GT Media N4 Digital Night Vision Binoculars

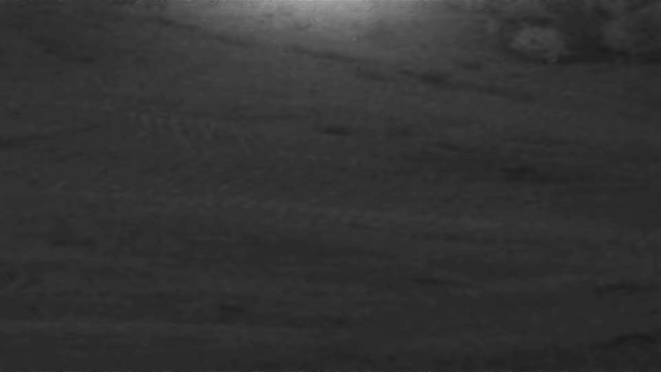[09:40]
at nighttime these are going to be cool cool little novelty you're going to be able to do it the problem though is they are not just zero magnification or
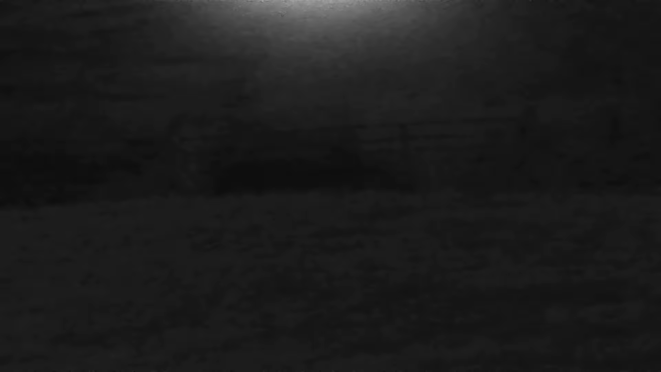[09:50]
one by they are five by magnification so everything at 50 yards is like in your face so it's very difficult to see individual things